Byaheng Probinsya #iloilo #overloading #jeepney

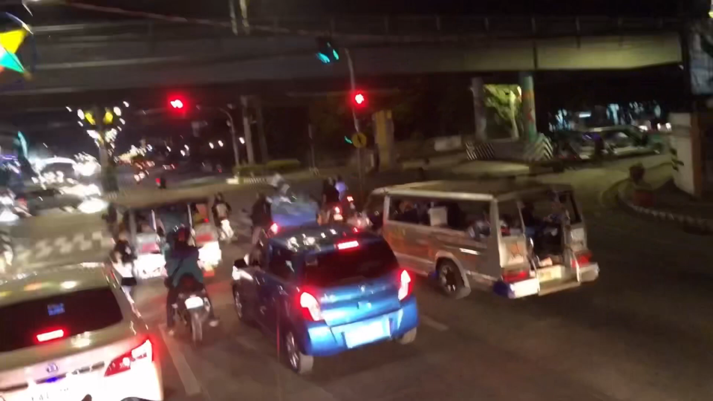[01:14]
Ang tawag nun, pinapakita ko pala sa inyo kung paano ako uwi ng probinsya. Ayan, ngayon, wala ng jeep. Ito na lang yung last trip. Kaya, ayan. Nasa bubong kami. Ito yung diversion roe.